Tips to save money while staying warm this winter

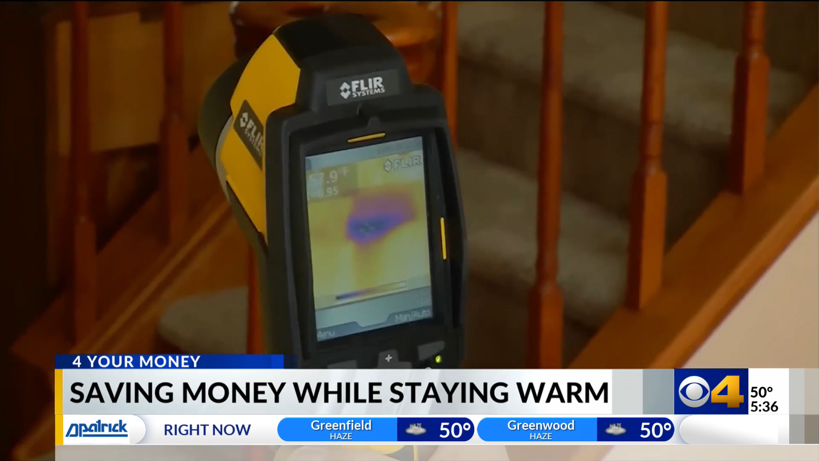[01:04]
They go all around your home, inside and out, using things like infrared cameras, leak detectors, even smoke pens, to see where your home is losing warm and cool air, as well as ambient heat.